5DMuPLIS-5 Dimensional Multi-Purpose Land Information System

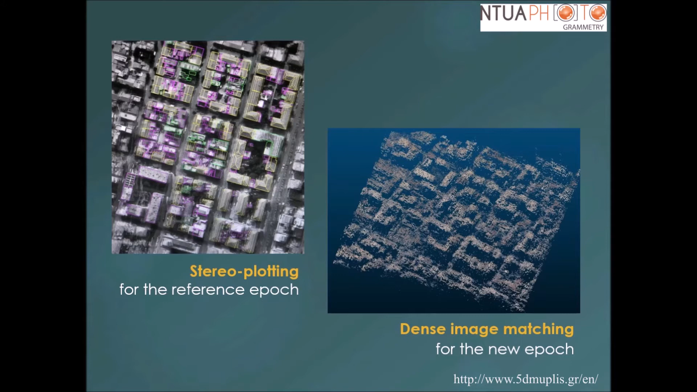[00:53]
Spatial temporal analysis was accomplished through the automatic detection of significant changes in the point clouds.
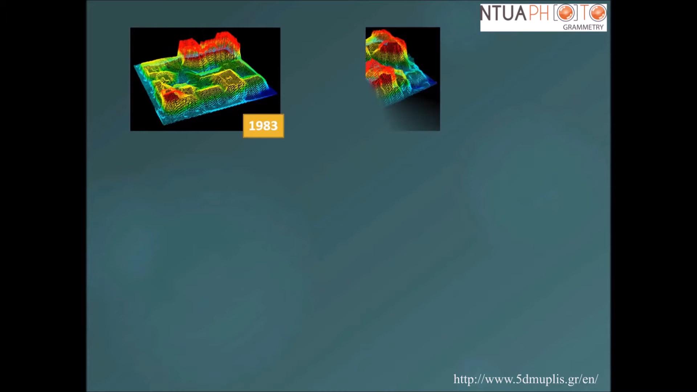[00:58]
Only regions which had undergone a significant change were modeled at new time instances,
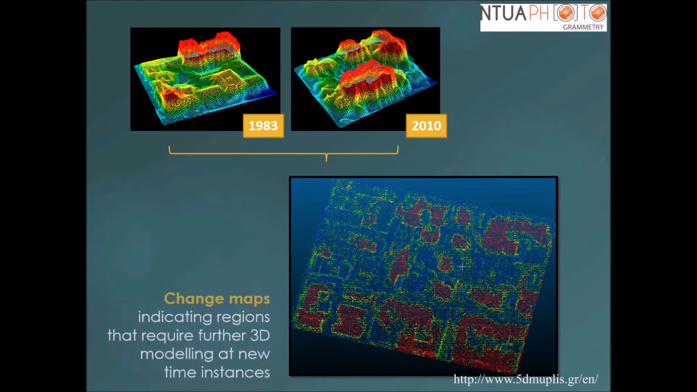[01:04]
whereas regions of insignificant changes remained intact.
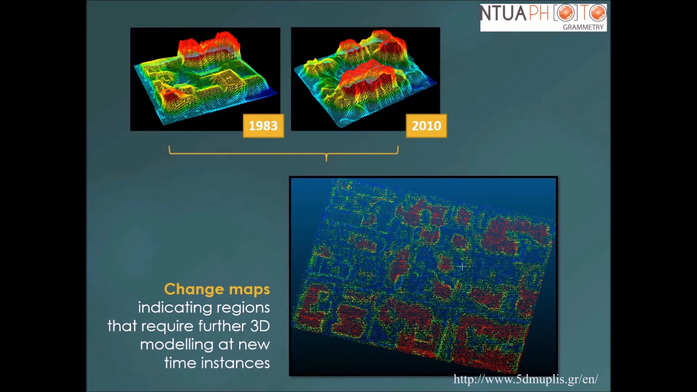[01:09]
The building outlines in combination with the generated DTM were used for the creation of 3D models in level of detail 1, which comprises prismatic objects with flat roofs.